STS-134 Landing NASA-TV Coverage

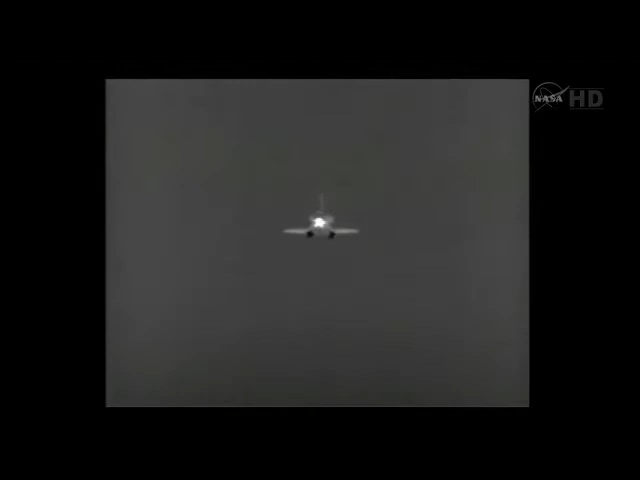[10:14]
Speed. And there's a view of the Space Shuttle Endeavor as it's coming in for landing.